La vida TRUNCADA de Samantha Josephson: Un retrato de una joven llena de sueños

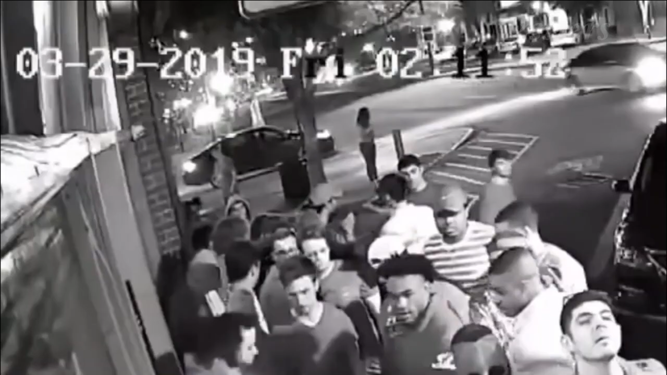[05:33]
Y justo cuando el reloj marcó las 2 y 12 minutos, su aparente conductor de Uber llegó. Se detuvo en la zona, para discapacitados, un Chevrolet Impala negro. Luego, Samantha abrió la puerta derecha trasera del automóvil, subió y después de un par de segundos, la puerta se cerró. Segundos después, el Chevrolet negro se alejó, y las cámaras de vigilancia lo captaron, conduciendo hacia el sureste por Hardin Street.
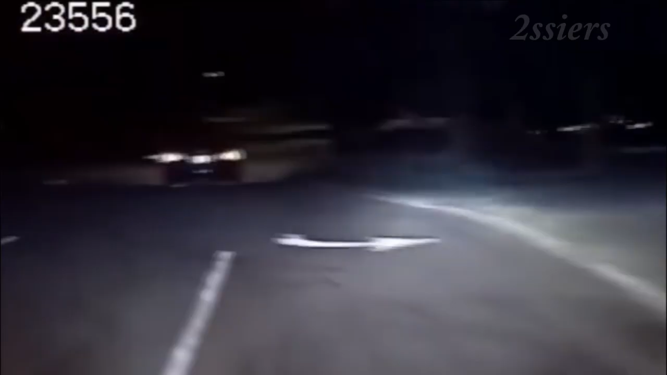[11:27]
Después de seguir el auto, durante un par de minutos y finalmente encender sus luces,
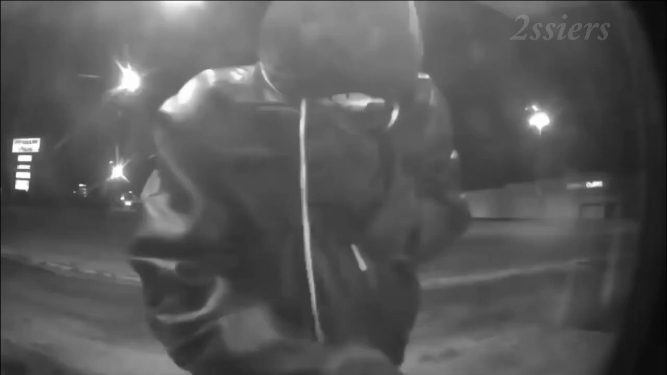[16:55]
Solo horas después de la muerte de Samantha, Nathaniel Rowland fue captado por las cámaras de vigilancia de dos cajeros automáticos en el área de Samter, intentando retirar efectivo de las tarjetas de débito de Samantha.